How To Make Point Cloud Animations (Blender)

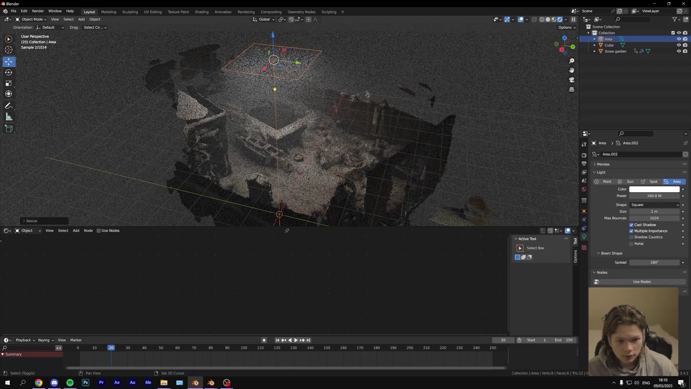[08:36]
Now you have a sort of foggy scene and obviously you can animate it as well.
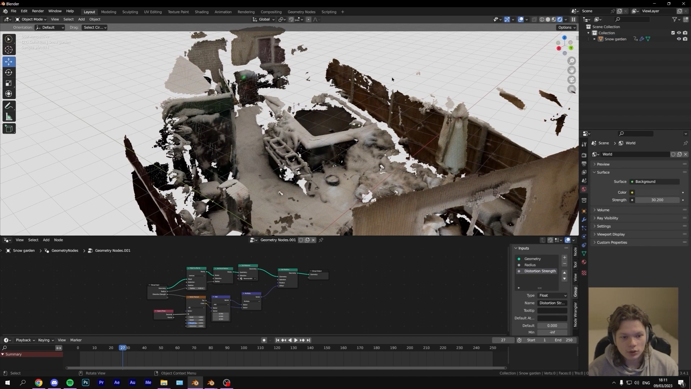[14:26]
So what I want to show you guys is how you can add noise only to a specific area of, um, the point cloud.
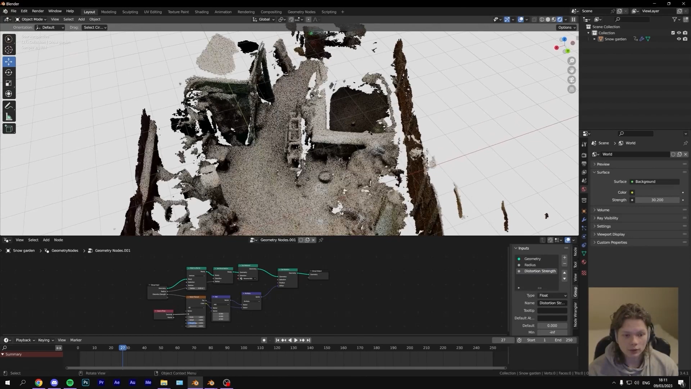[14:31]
As you can see right now, everything is, uh, being animated. But what if we just want to have a specific area of the point cloud that, uh, is being animated?